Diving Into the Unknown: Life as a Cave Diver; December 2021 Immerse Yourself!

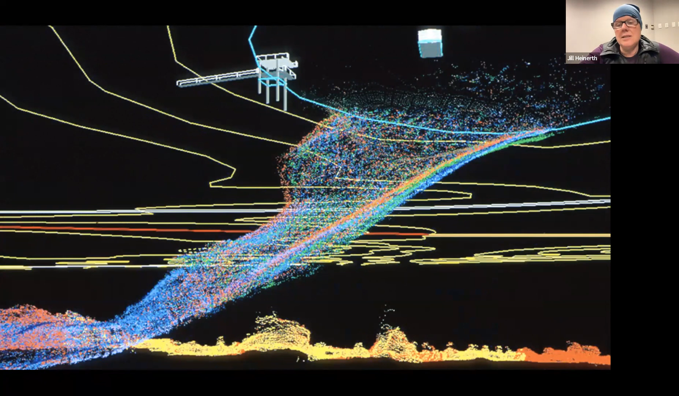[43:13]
And, um, we were gathering sonar data that was later seemed all together into, um, a three-dimensional representation with accuracy that we also registered to the top side topography.